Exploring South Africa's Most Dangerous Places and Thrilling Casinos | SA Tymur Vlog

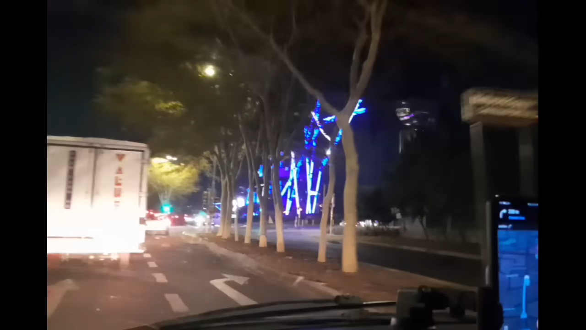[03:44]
এই রাস্তা দিয়ে সাধারণত মানুষ চলাচল করলে খুবই বিপদের মধ্যে থাকে। এই যে দেখুন, এই সুন্দর একটা মোস্ট ডেঞ্জারাস অ্যান্ড মোস্ট বিউটিফুল প্লেসের সামনে আমরা চলে আসছি।